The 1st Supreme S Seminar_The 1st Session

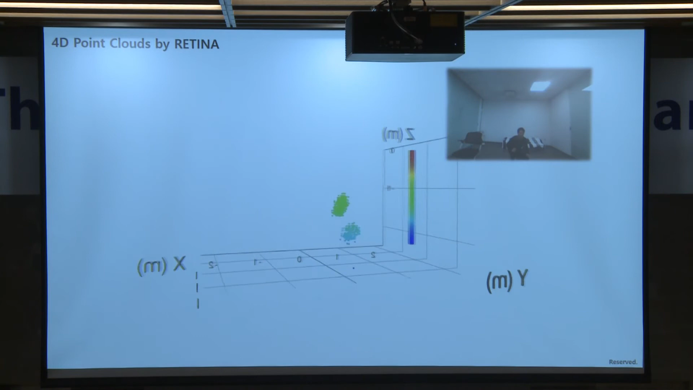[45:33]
Y, Z plus the velocity. Now we have all three dimensional combined with the velocity information. Looks great, and then looks very colorful.
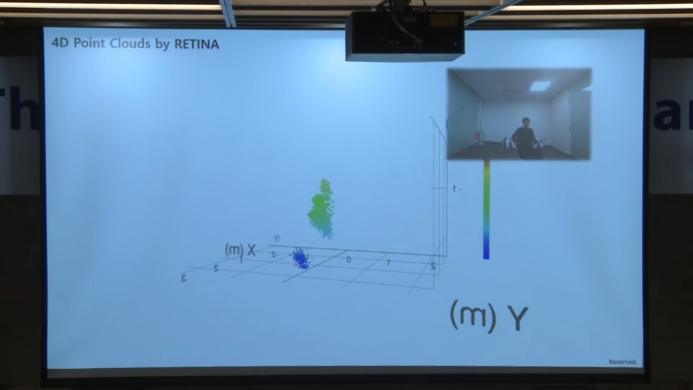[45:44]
It looks like we are doing something. But what am I going to do with this?